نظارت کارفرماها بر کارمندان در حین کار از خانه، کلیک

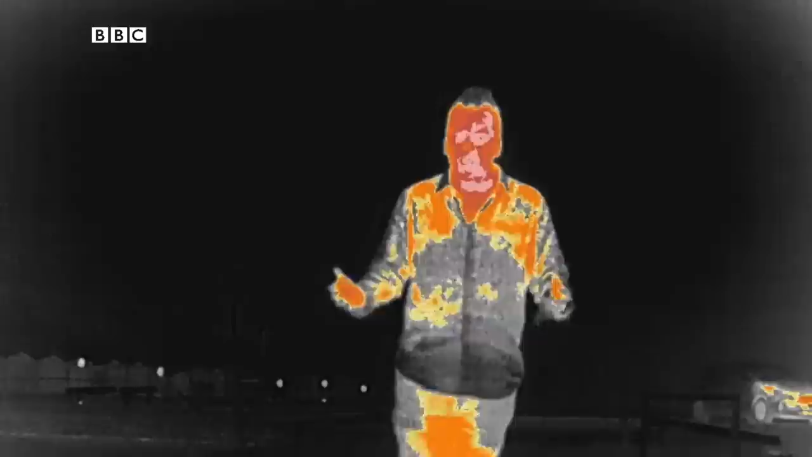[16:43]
رد حرارتی دیدن حیوانات رو در شب راحت تر می کنه حرارت طبیعه بدنشون باعث می شه حتی از ورای پوشش گیاهی پرپشت هم دیده بشن و
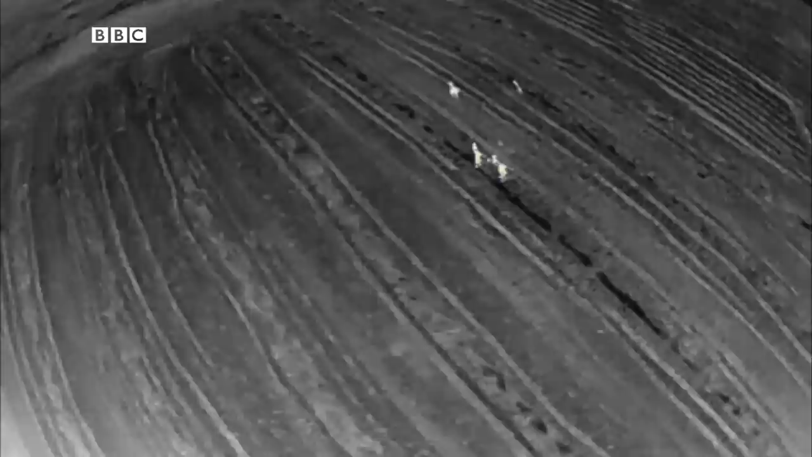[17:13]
که تعداد زیادی کانگرو در این منطقه هستند
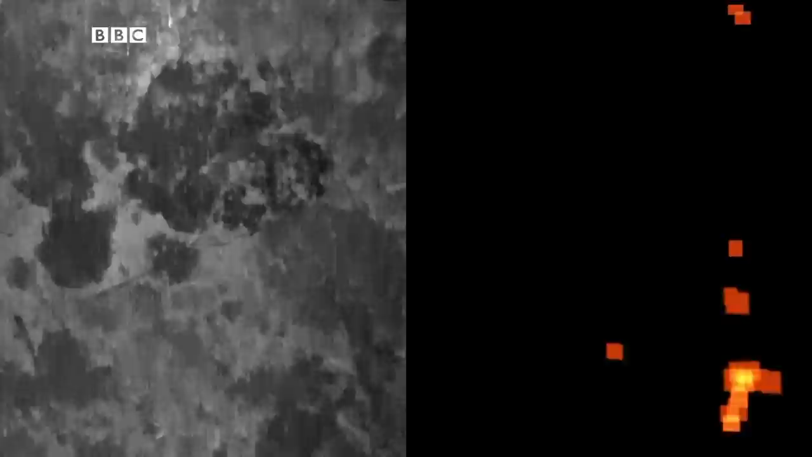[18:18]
در ابتدا کانگروها رو هم به اشتباه کوالا تشخیص می داد حتی